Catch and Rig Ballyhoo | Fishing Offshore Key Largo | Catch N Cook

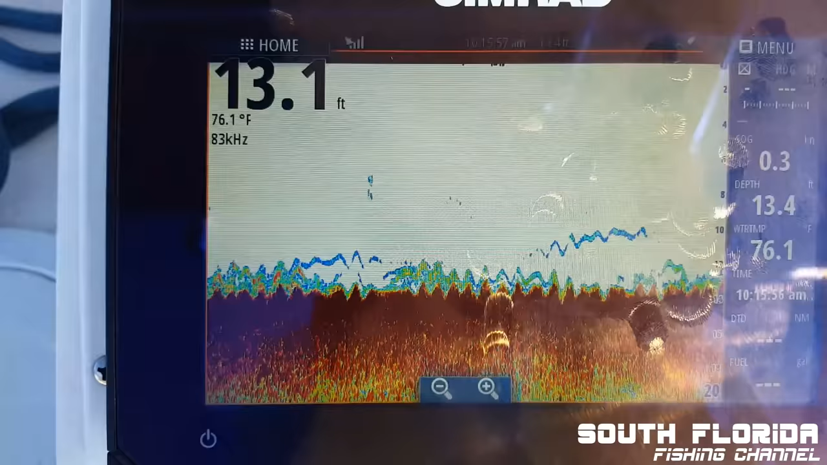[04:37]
On screen: water 76.1°F
It is marking some fish on the bottom, so that's interesting.
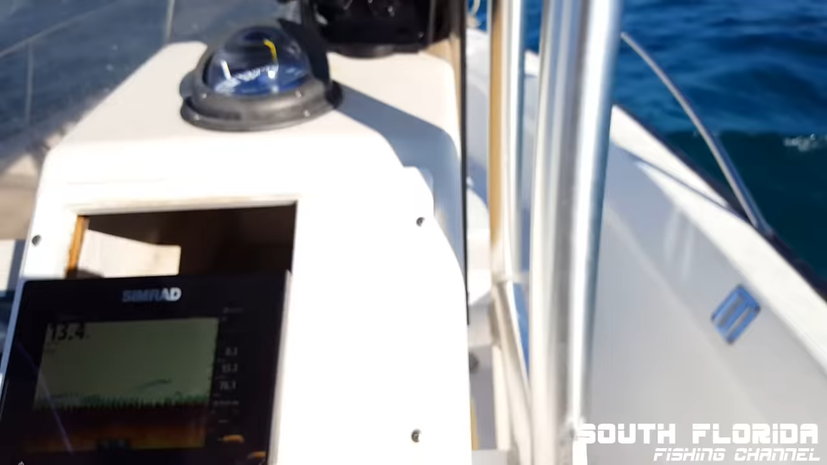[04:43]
The main goal is just to catch ballyhoo, but I will be putting out a rod with hopefully a nice ballyhoo chunk here in a second, and maybe we can get a big mutton while we're at it.
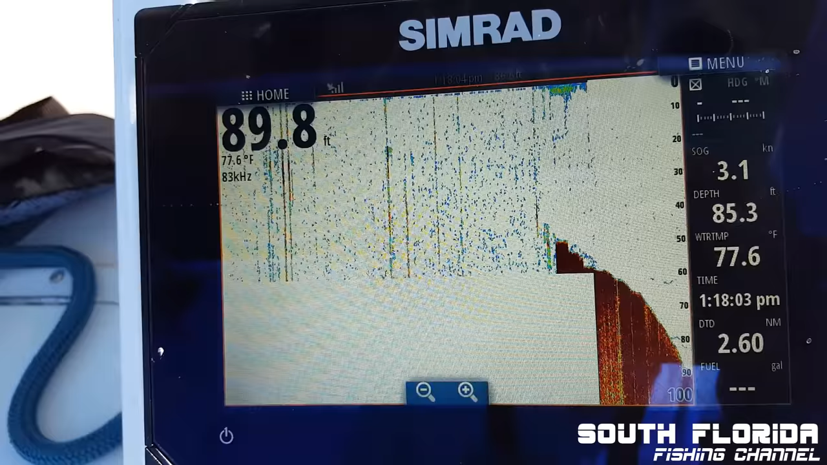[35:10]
On screen: water 77.6°F, speed 3.1 kn
You can see right here on the reef's edge, it went from
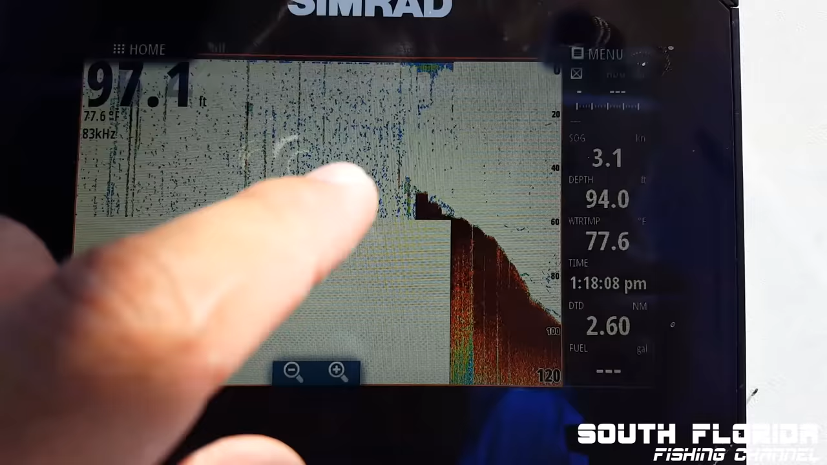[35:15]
On screen: water 77.6°F, speed 3.1 kn
40, 50 feet all the way to 100 feet, and it'll keep probably dropping off to about 120 feet.
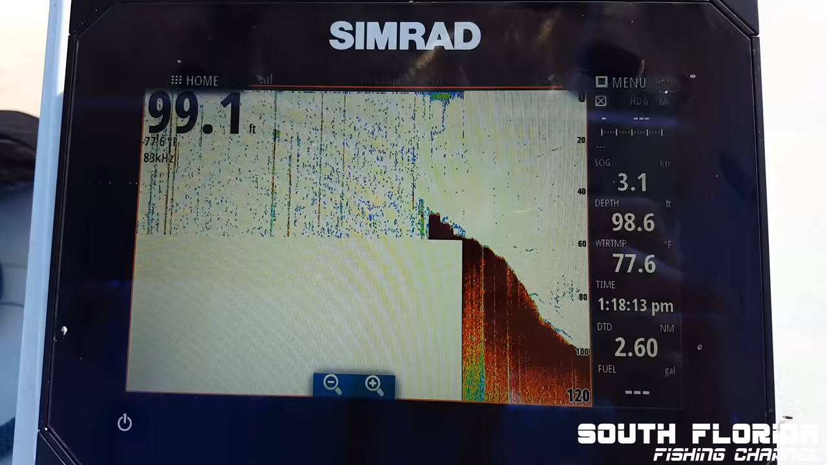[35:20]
On screen: water 77.6°F, speed 3.1 kn
Just right here off the reef's edge, right out of Tavernier Creek.
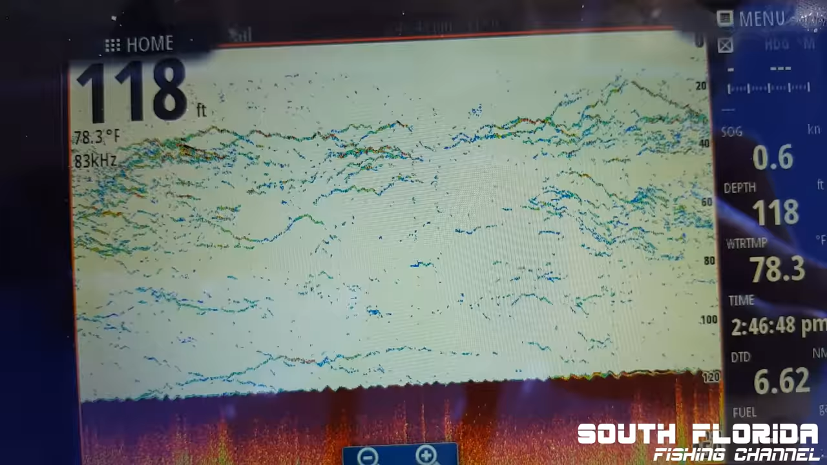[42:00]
On screen: depth 118 ft, water 78.3°F
Marking tons of fish, finally. I rode out to a different spot, different ledge, and a little further north.
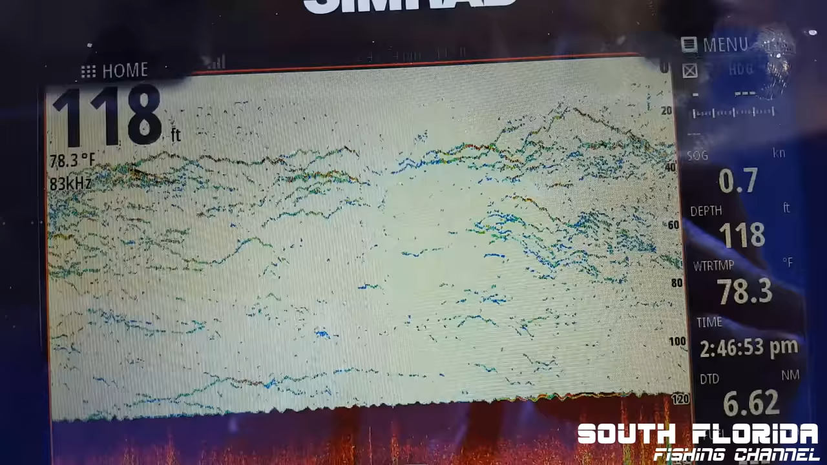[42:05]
On screen: depth 118 ft, water 78.3°F
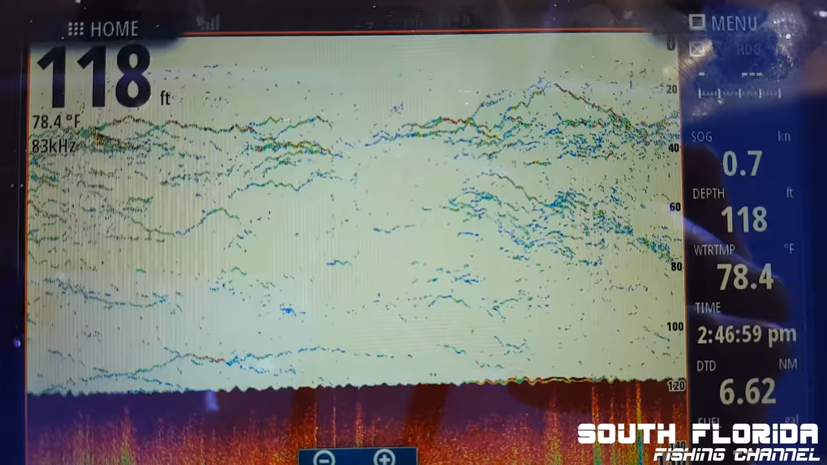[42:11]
On screen: depth 118 ft, water 78.4°F, speed 0.7 kn
And I think this looks like a good time to start trolling. I wonder what's down there.
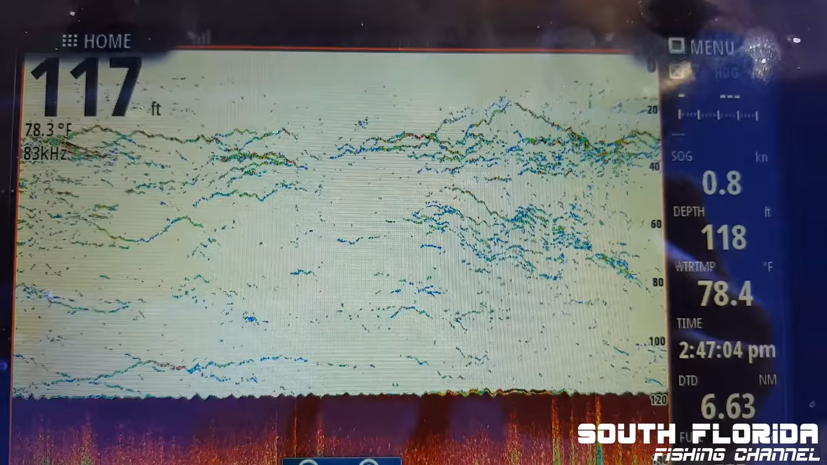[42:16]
On screen: speed 0.8 kn
I threw some chunked ballyhoo or some chunked thread herring out, but nothing's coming up to the boat, so let's start trolling.
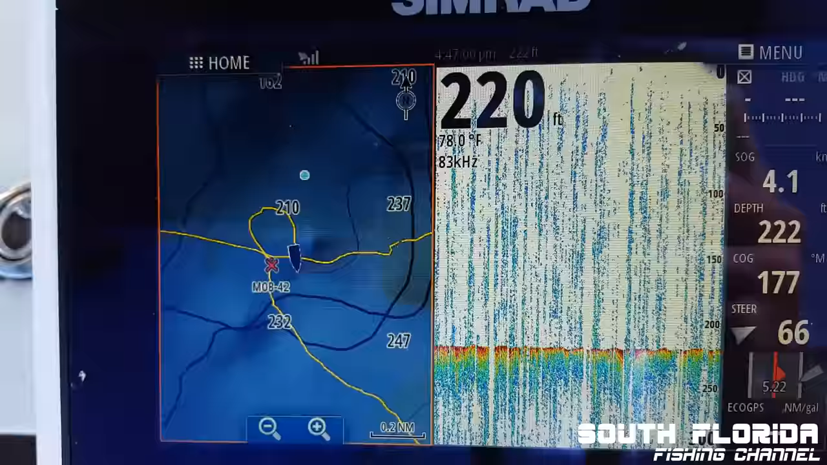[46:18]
On screen: water 78.0°F
I dropped a man overboard where that tuna hit.
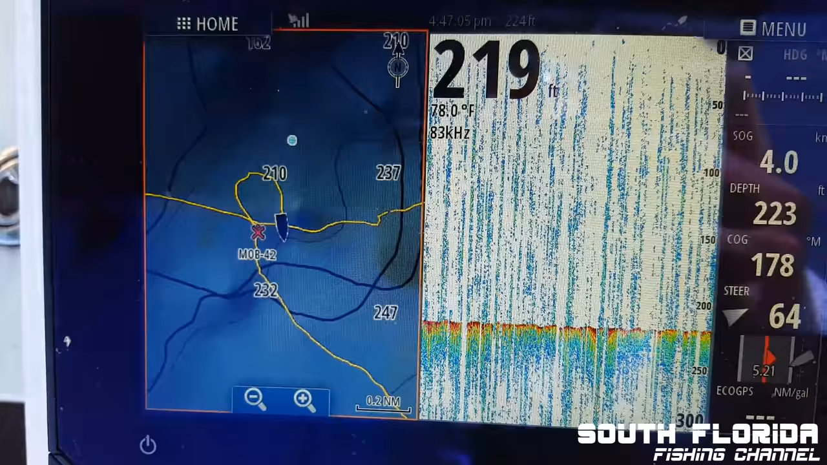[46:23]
On screen: water 78.0°F, speed 4.0 kn
So we're gonna go back and troll around that area again. Maybe we'll pick off another tuna or something else. It was in about 220, 230 feet of water, so
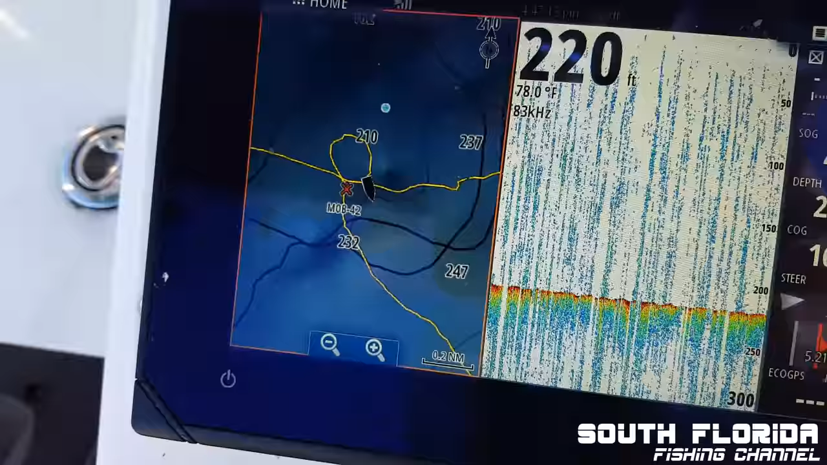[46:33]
On screen: depth 220 ft, water 78.0°F
I'll do one big pass back around this area and then we'll head in closer and I'll try to troll in more like 60 to 130 feet and see if I can catch maybe